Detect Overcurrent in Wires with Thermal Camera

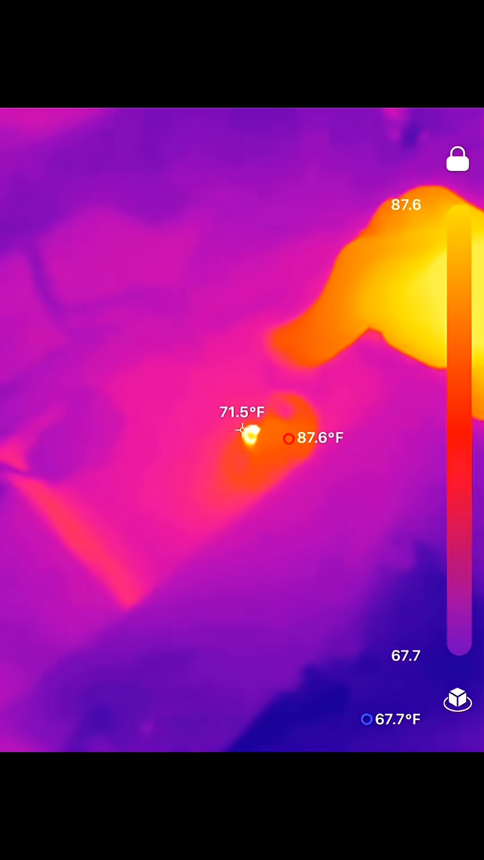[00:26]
On screen: spot 71.5°F, max 87.6°F, min 67.7°F
You can see just how much current is going through this terminal when I connect it. It was even so hot, I couldn't touch it.
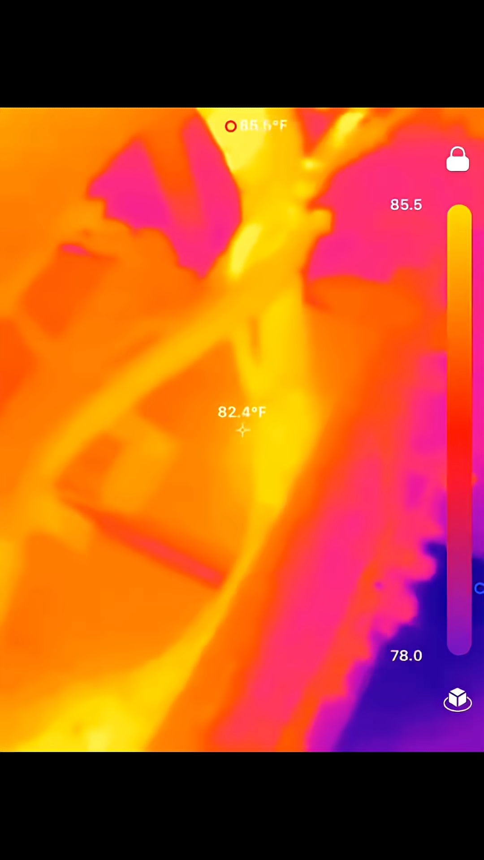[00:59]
On screen: spot 82.4°F
Now those wires look a little more acceptable to me. If you guys are interested, click the link in this video to get one for yourself. If you guys are interested in this video, click the link in this video to get the link in this video.